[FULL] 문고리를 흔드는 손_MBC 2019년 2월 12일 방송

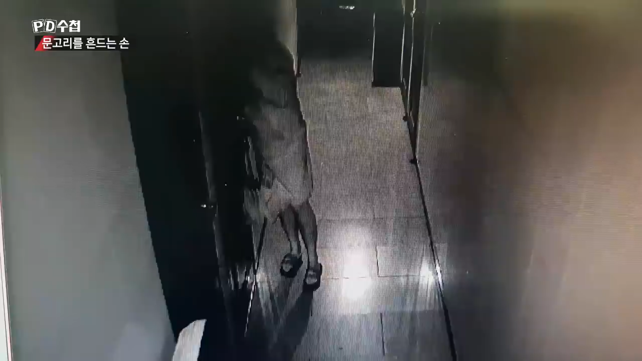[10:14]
그저 예민한 여성들의 걱정거리가 아닙니다. 실제 CCTV에 잡힌 영상입니다. 한 남자가 방방마다 귀를 대고 염탐을 합니다.